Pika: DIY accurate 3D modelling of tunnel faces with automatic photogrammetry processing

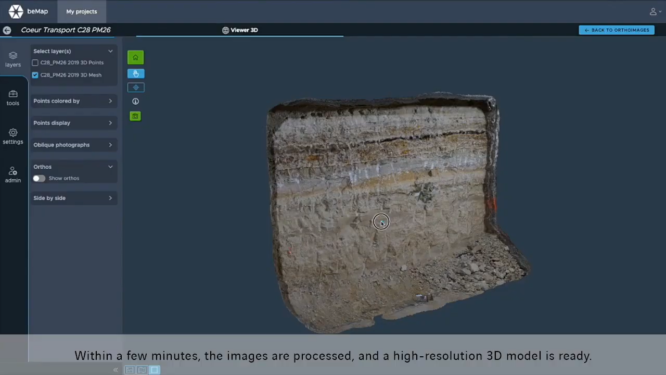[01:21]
The model is viewed and manipulated in great detail with an intuitive interface.
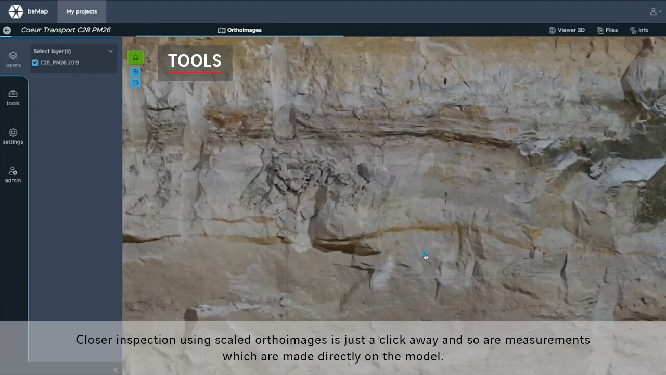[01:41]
images is just a click away and so are measurements which are made directly on the model.